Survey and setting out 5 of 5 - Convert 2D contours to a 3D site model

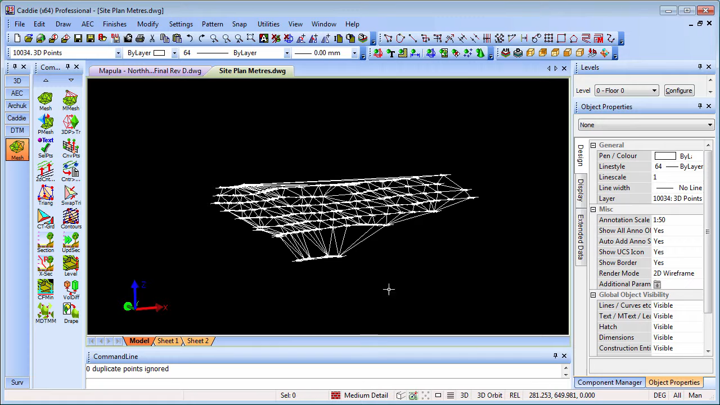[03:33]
and we can see that it's joined all of those points up to create a triangular irregular network.
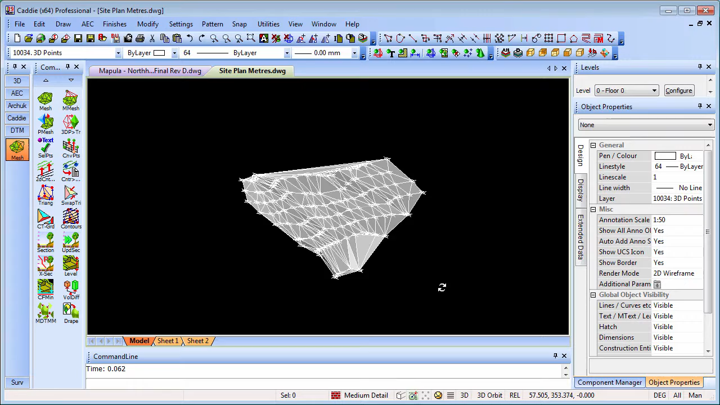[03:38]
So there we are, so we have our 3D surface which we can then section as we wish,
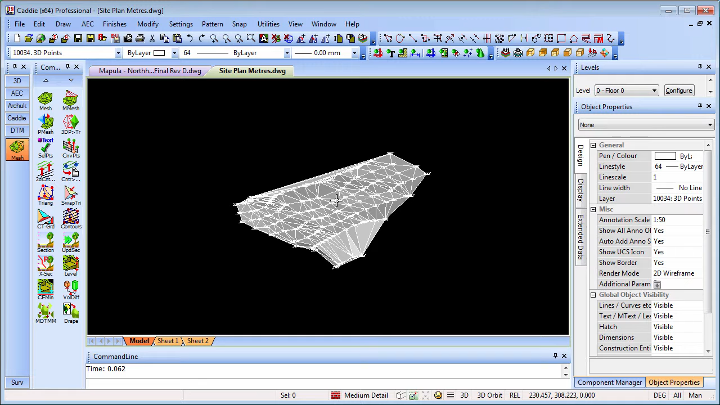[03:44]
going back to top view, we can maybe then produce our site sections for instance, taking a section through,
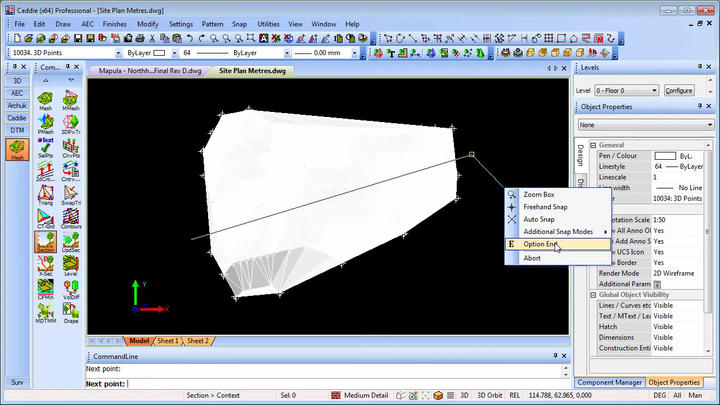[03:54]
right click option end, write the text heights on there if we wish,
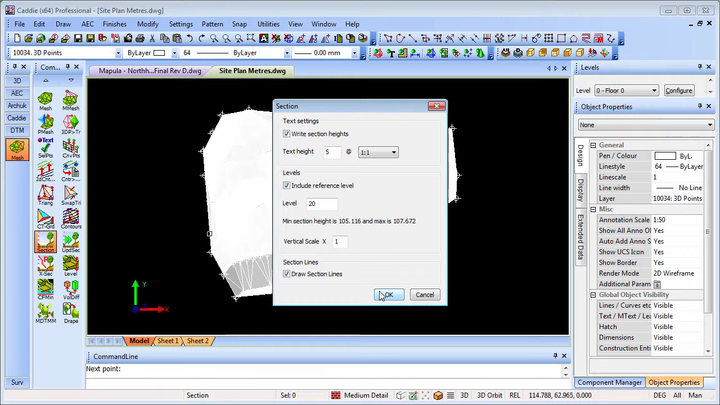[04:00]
so it's telling us the reference level is 105, so we've put in a reference of say 100, and there we are, there is our site section through, and just examining our text, that's maybe a little, little tall for our section there, so we could update that section,
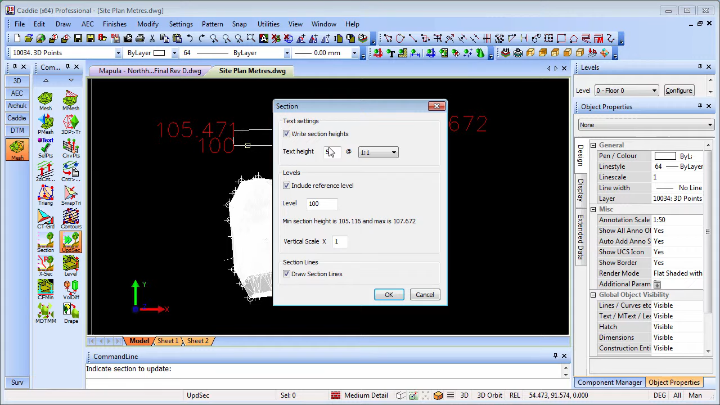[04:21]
and just choose to update the heights, or any of the other options within the dialog there, so that gives us a text which is much more suitable for our site section.